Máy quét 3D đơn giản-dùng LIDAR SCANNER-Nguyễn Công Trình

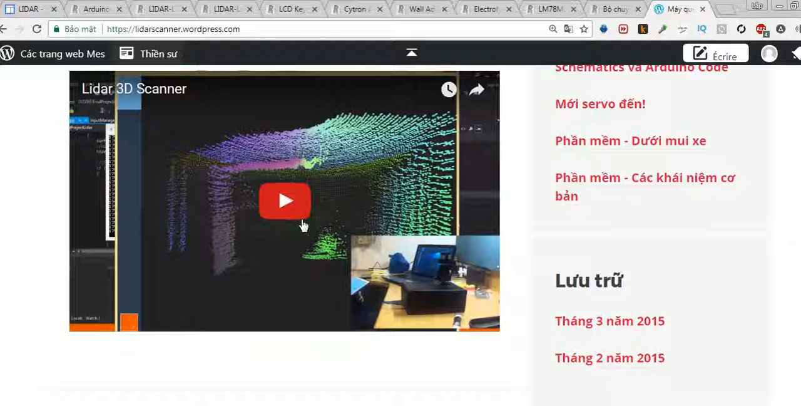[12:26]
Đây cũng thế, đây nó có điều kiện trên mạng, là trên giao diện của máy tính kết nối với PC.